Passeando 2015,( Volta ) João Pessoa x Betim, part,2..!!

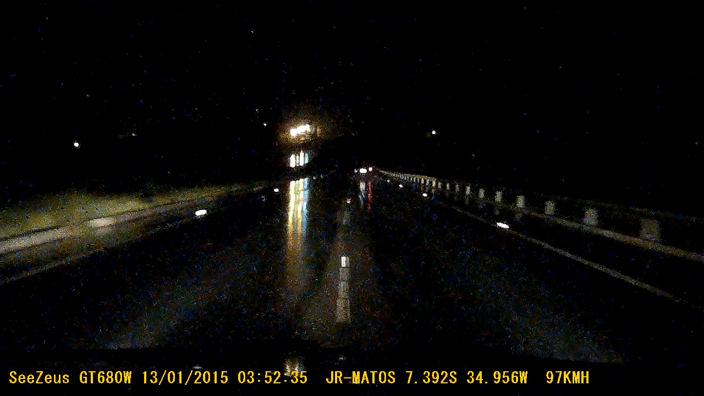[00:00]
fazer mais um videozinho aqui, galera, para registrar pra chuvando, tá chovendo. E nós vamos aí com cautela, porque com chuva a chapa esquenta, hein?